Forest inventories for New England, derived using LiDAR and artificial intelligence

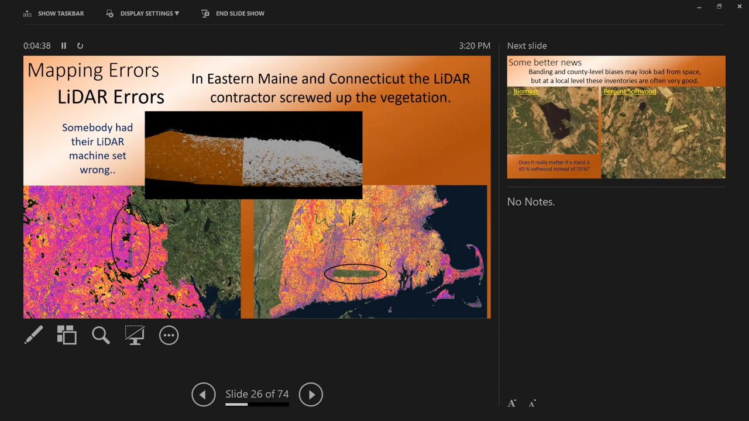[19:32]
I don't know if anyone's interested in the land out there, where the contractor just like obviously didn't fly it with the correct vegetation settings. The same with Connecticut. There's the LIDAR machine was just like not set right, obviously. That's all I can say. But I'd like to look on the bright side here because I've just like been ripping on my maps for the past 10 slides.